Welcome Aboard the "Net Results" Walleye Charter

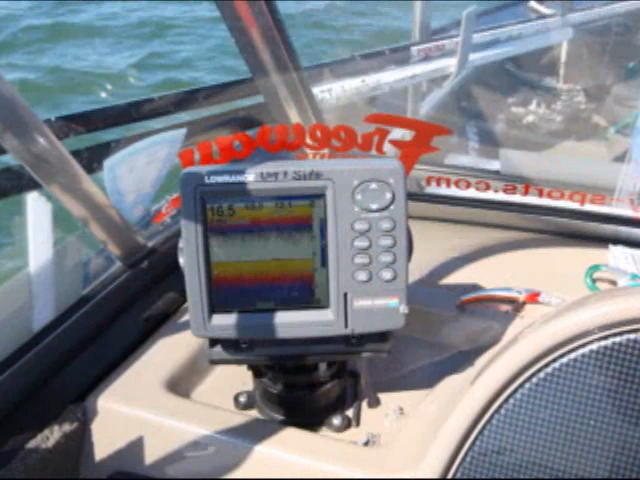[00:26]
I have a sonar combo GPS mounted on the left hand side in the passenger seat so you can see everything I can see.